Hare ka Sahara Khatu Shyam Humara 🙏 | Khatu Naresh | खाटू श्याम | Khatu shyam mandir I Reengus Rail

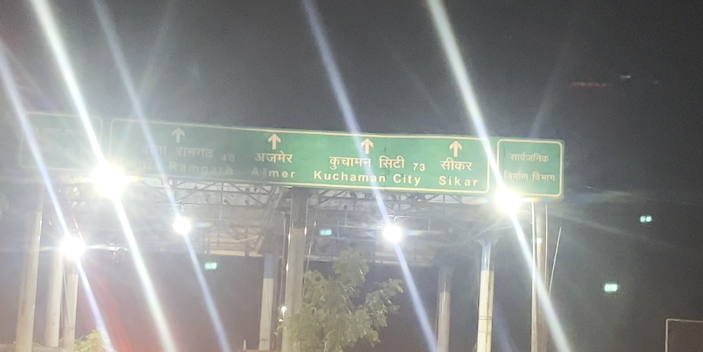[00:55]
और अभी निर्माणा पहुँच चुके हैं,
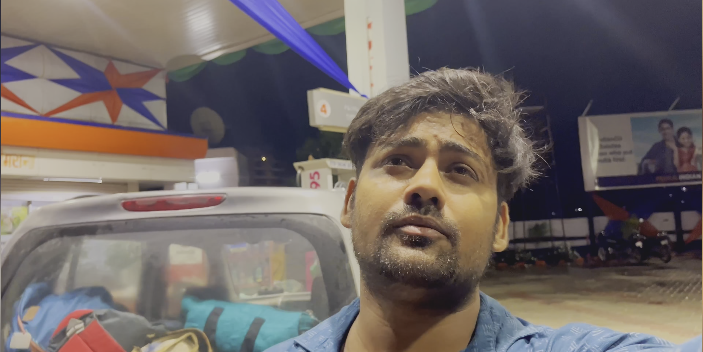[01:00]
गाड़ी अराउंड 140 के अराउंड हमने चला दी है और यहाँ पर सीएनजी फ्यूल फुल कराते हैं फिर आगे के लिए निकलते हैं। और अभी देखते हैं डिनर वगैरह के लिए, अभी रास्ते में कार रुकी है, रास्ते बहुत गंदी, बहुत बुरी बारिश हो रही थी।
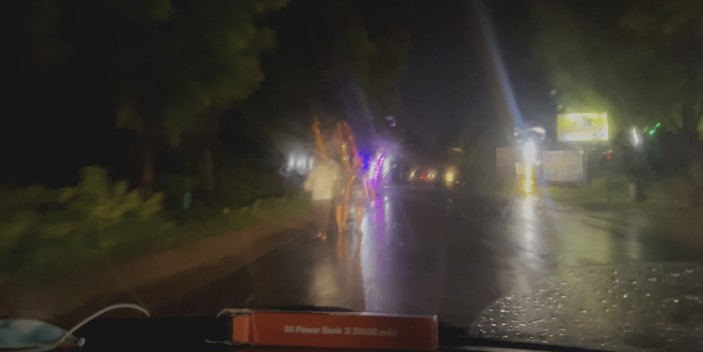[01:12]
और वीडियो बनाने के चक्कर में ये एक साइड से मेरा साइड मिरर एक श्रद्धालु के हाथ में लगा,
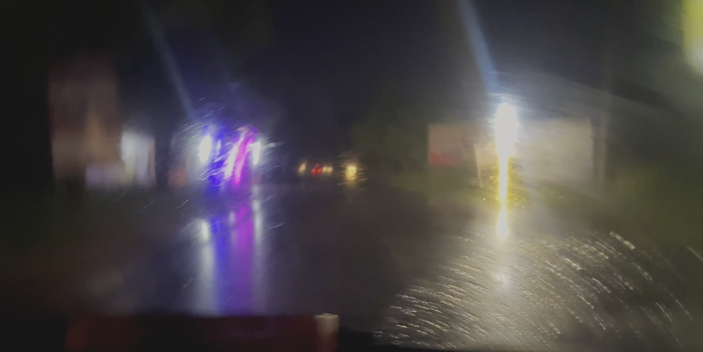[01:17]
बट थैंक गॉड उन्होंने कुछ नहीं कहा।